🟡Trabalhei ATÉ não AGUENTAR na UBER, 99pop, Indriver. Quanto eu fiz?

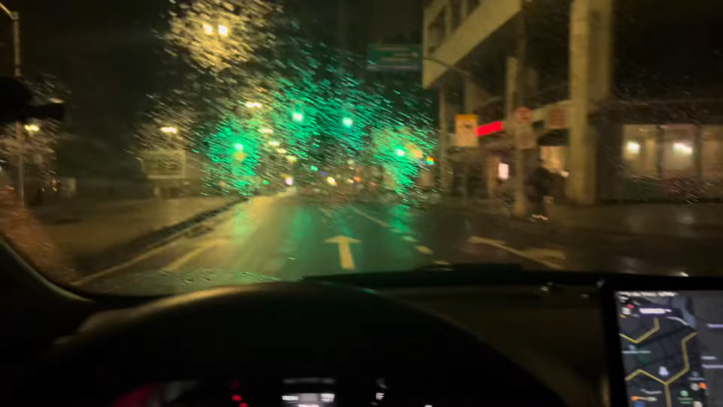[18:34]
Se a demanda tá boa, ela vai pagar melhor. Então a gente tem que estar na pista na hora que as corridas pagam bem.
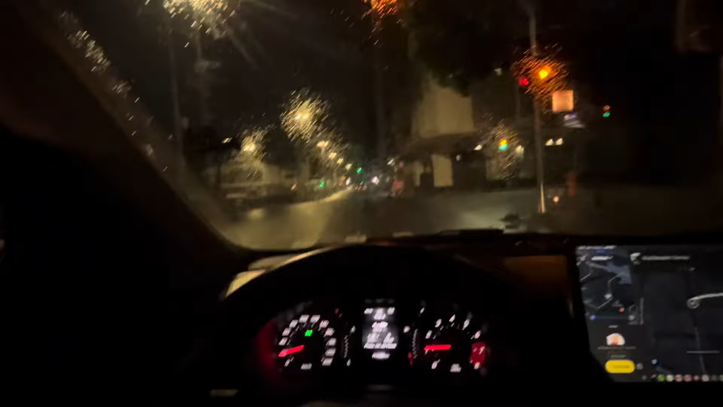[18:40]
Beleza? Centro do Rio tá aí. Eu acabei de desembarcar aquele passageiro da última corrida e já bateu essa aqui, né? Coisa linda. Vambora.
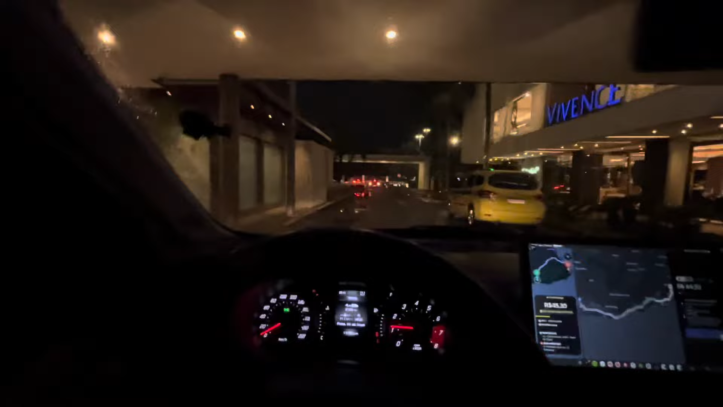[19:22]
Aí, aqui é a casa show, tropa. Pega a visão, ó. Aí.
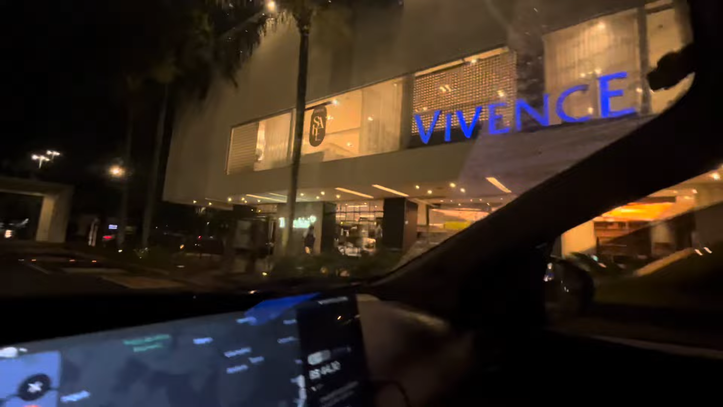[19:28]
Lugar chique, mané. Vamos lá buscar o meu passageiro antes que dê Beyblade. Aí, olha só. Tecnogin. Aí, que maneiro, ó.
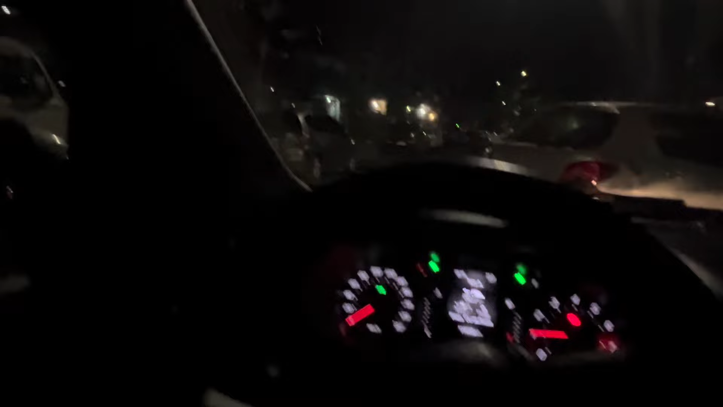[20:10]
Tô aqui na área de Copacabana City. E mostrar pra vocês aí o resultado parcial até agora, tá?
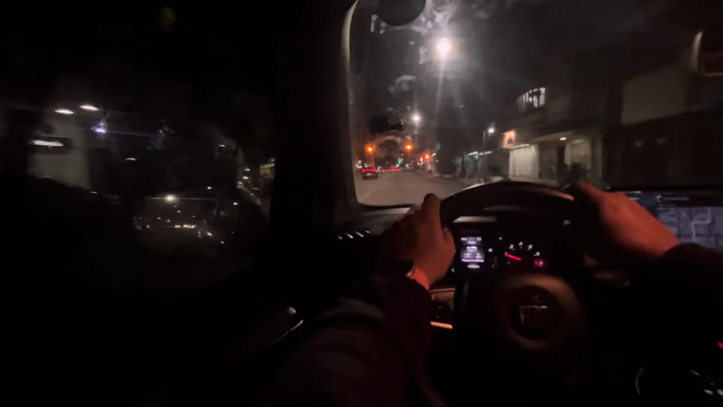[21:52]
Pegava aí, sei lá, 15, 16, 17 horas. 12 horas é o meu limite, mano. Tô mortinho. Então o que que eu vou fazer?
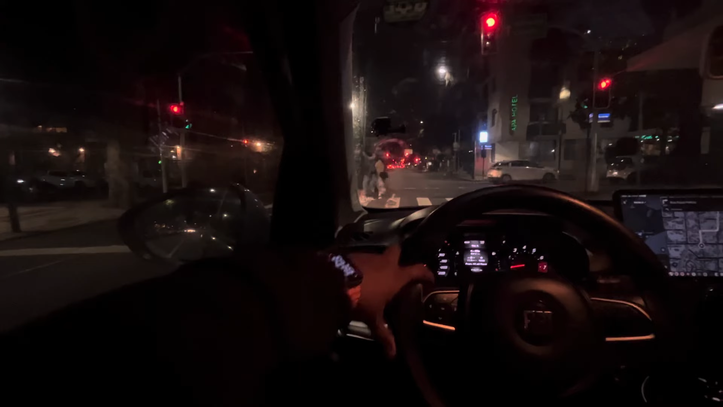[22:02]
Já apontei destinão pra casa aqui, né? É, vou ali em Botafogo. Eu tô aqui em Copa. Vou atravessar o túnel velho.